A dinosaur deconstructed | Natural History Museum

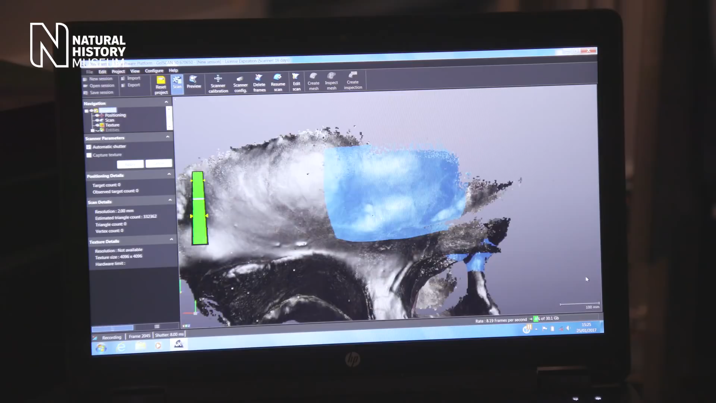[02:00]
Also we can use it for modeling later on and it's accurate down to millimeter levels so we can use it for all sorts of different information.